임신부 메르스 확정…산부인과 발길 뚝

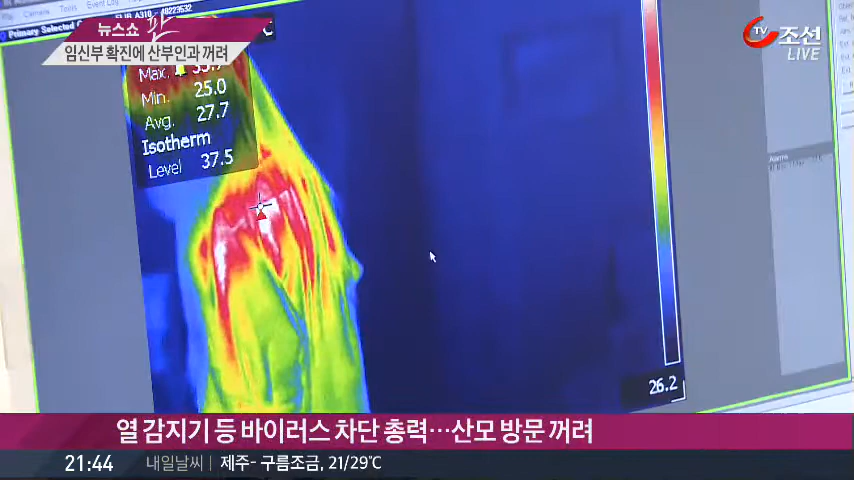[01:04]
병원 측은 열 감지기를 설치하고 전 의료진이 마스크를 착용하고 진료를 하고 있지만 산모들은 병원 방문을 꺼리고 있습니다.